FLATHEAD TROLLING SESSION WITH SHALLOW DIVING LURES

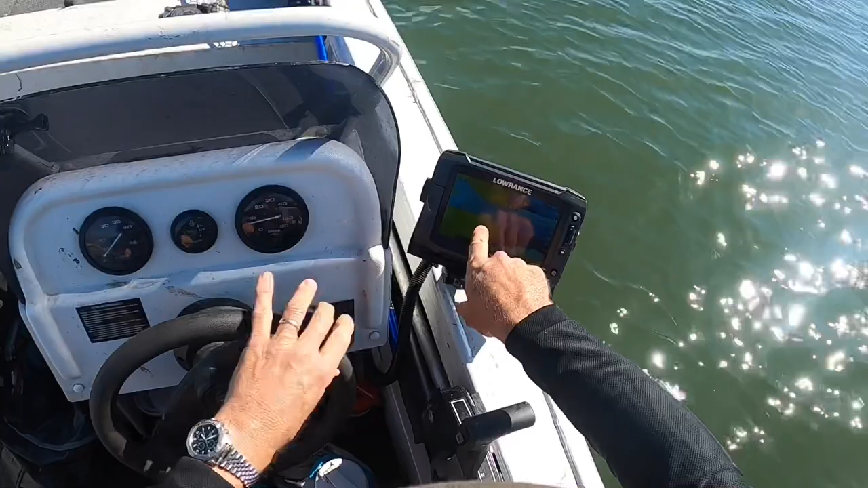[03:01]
keeping an eye on the map because you can see where the really uh it really shallows out or or um becomes exposed at low tide and we've got the speed in knots 1.3
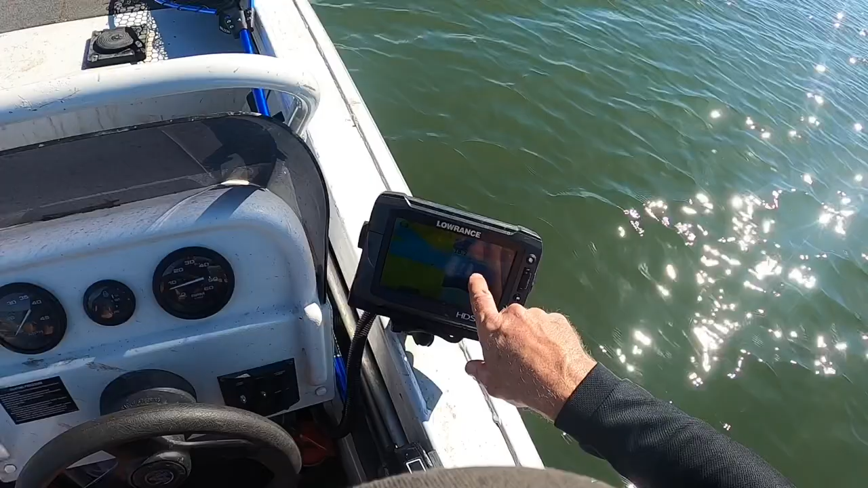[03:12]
depth 1.6 meters so keeping an eye on your sounder on